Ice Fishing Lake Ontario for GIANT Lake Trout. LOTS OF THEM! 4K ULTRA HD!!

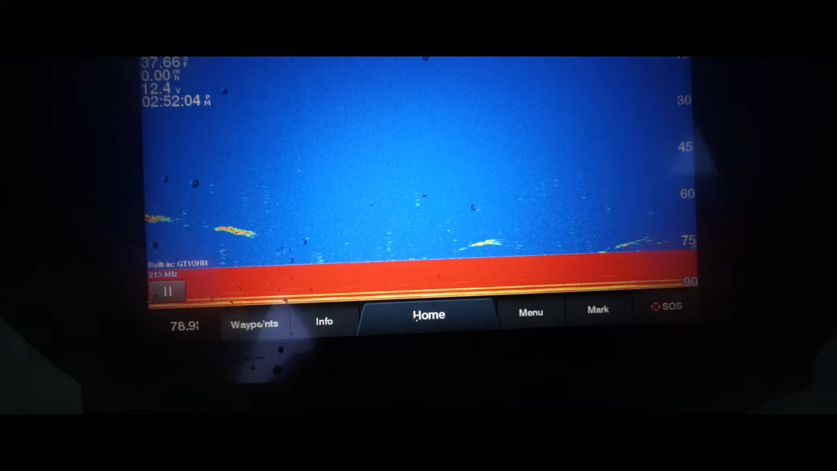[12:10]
What the hell is that swimming right there? What is that?
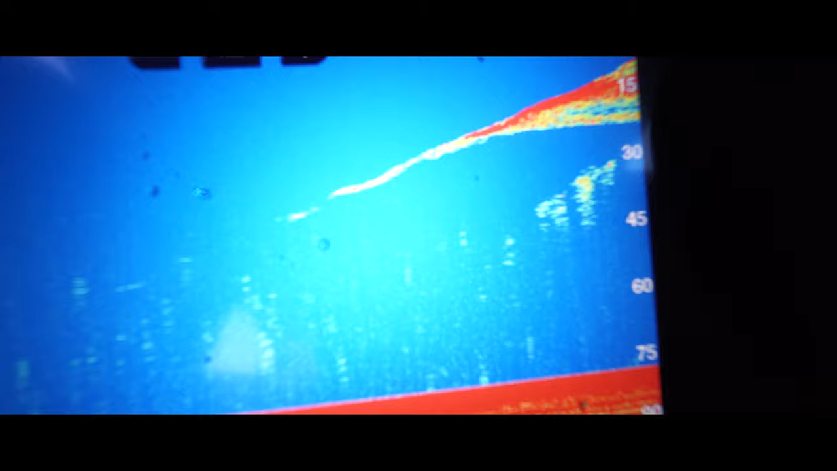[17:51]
I can see her down there. Yeah, that's a big fish, dude. Look at her.